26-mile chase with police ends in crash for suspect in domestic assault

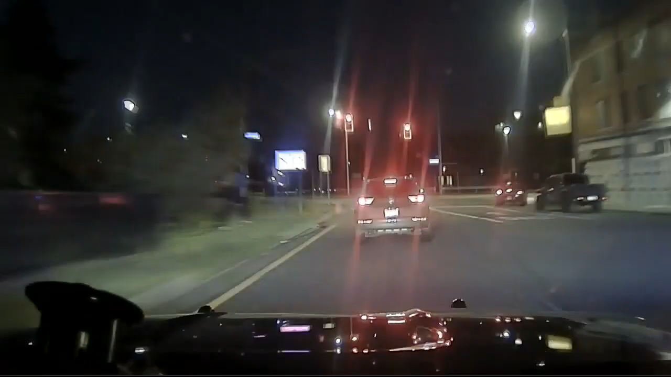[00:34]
Dashcam shows Travis losing control and crashing his SUV into a metal pole. Travis then gets out of the car and runs off at Trumbull near the I-94 service drive in Detroit.